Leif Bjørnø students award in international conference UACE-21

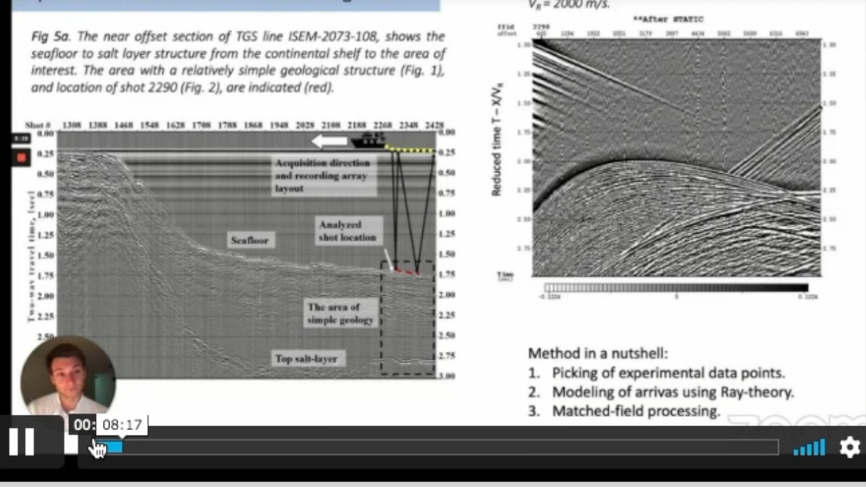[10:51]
If we reduce the gain, we can more easily see sub-seafloor reflection, which is simply reflection from this area.